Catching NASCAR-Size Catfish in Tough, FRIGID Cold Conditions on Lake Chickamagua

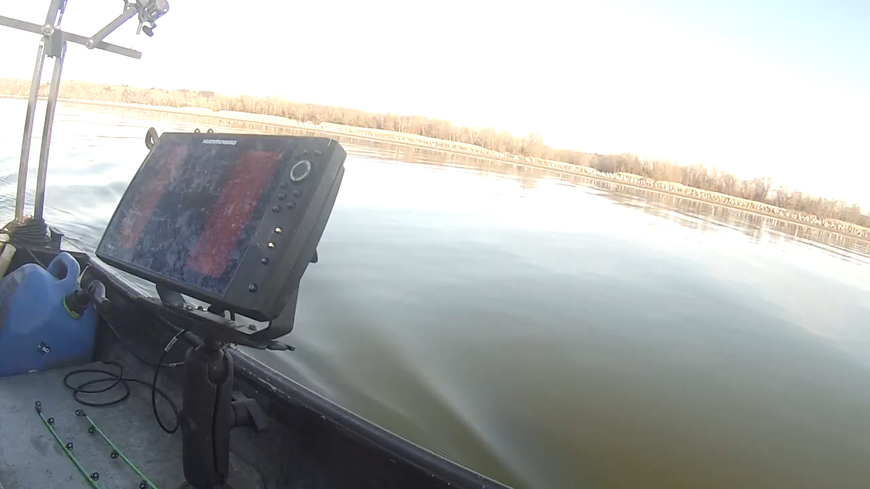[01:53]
They look like a bunch of dots, though. I don't know if it was one fish or a bunch of fish. So guys, this is part of fishing right here. I know a lot of people on my channel might not be as familiar with this process,
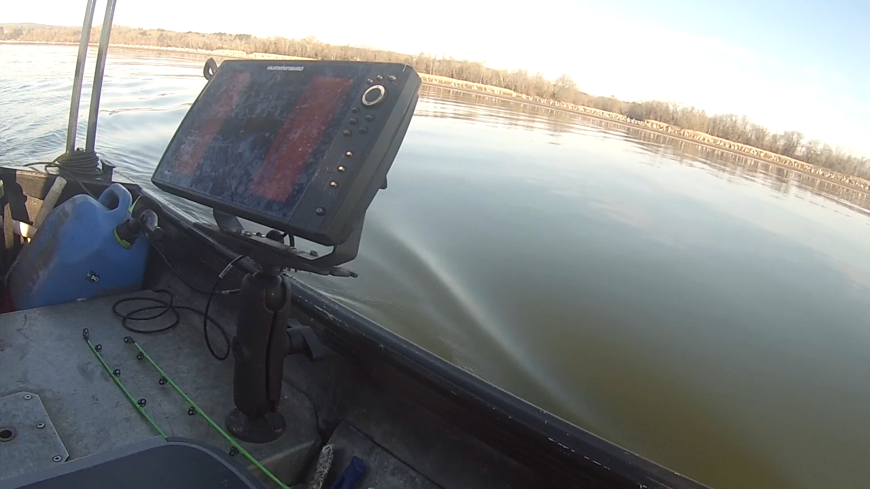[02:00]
but you have to spend a lot of time on a depth finder, fish finder, whatever you want to call it, just literally idling and looking for what you're going for.